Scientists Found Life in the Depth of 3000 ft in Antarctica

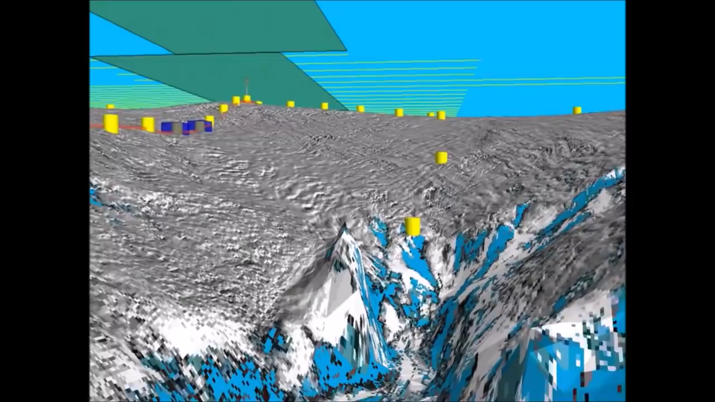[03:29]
یہ پہاڑ بارہ سو کلومیٹرز تک پھیلے ہوئے ہیں اور ان کی اونچھائی دس